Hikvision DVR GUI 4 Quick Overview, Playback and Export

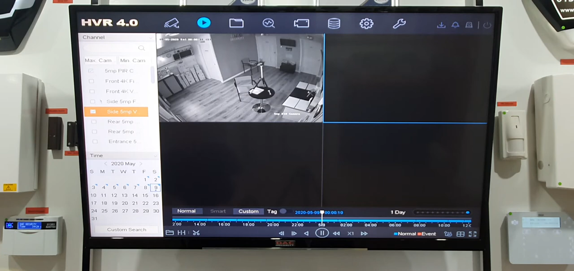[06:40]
so we'll just do do these two so tick the boxes of the cameras you want to see and select the day you want to play back so we'll just say the ninth and it should automatically start playing back anyway so whatever it's recorded i'll highlight in blue along the bottom here so as i say this is a full day's recording you can adjust this which will come to you shortly if you want to view a camera double click double click takes you back these are just standard night vision cameras colored during the day black and white at night that's outside it's